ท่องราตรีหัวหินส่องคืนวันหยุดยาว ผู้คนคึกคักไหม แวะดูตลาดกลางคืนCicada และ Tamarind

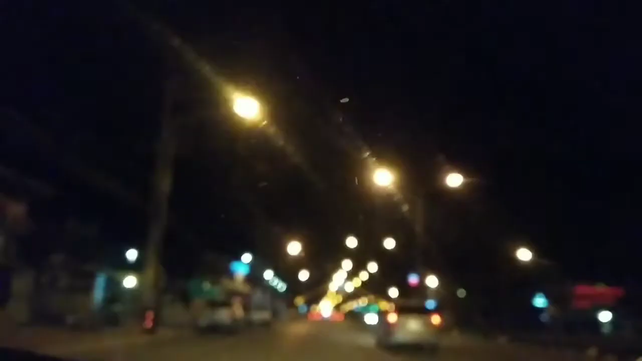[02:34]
ะ ถามว่าที่หัวหินชะอําลดติดมากไหมก็ก็ถือว่าติดแจม ก็ถ้าเทียบแล้วนะคะ คนที่มือกุงเทพถือว่าติดประมาณตลาดนัดหมู่บ้านใหญ่ๆ ชักแห่งเดือค่ะ